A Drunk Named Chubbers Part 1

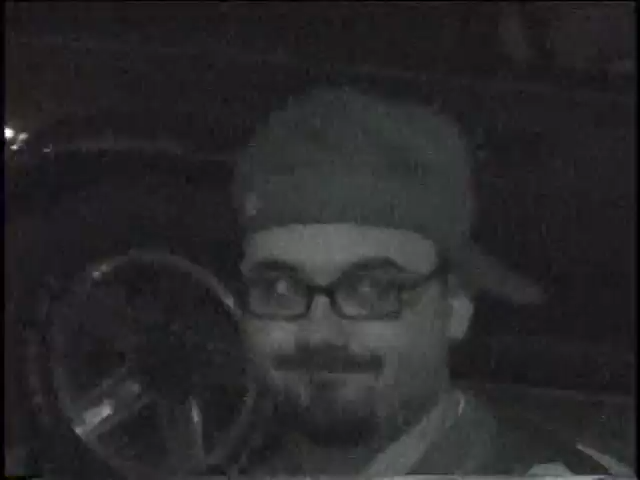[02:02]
His eyes are all glowing again on night vision. No,